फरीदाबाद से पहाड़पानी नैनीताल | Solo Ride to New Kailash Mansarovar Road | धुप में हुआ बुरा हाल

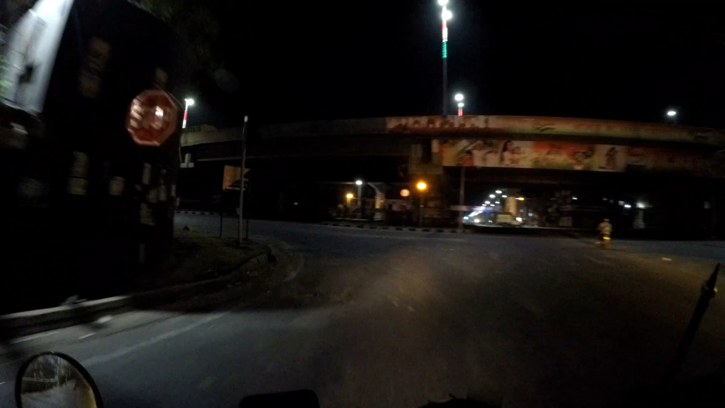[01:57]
तो फ्रेंड्स हम अभी पहुच चुके हैं मधुरा रोड पे, और यहां से लेते हैं लेफ्ट,
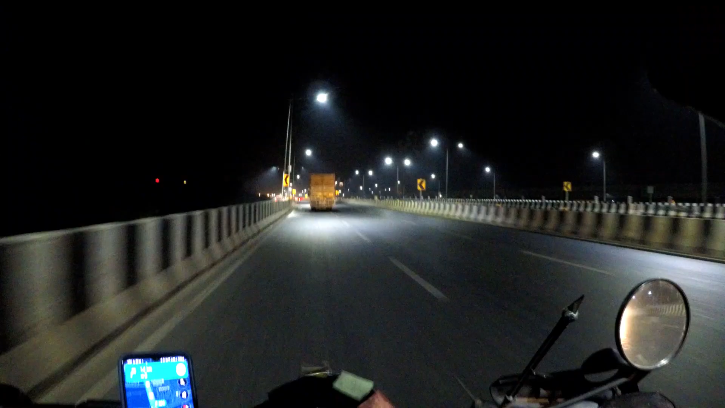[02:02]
तो व्यूवर्स अभी हम है, नेशनल एक्सप्रेस वे 3, नेशनल एक्सप्रेस वे 3 को हम क्रोश कर रहे हैं, और नोइडा को हमने अल्लेडी बाइपास कर दिया है, अभी हमे अभी होता है, इंजॉयमेंट भी होता है,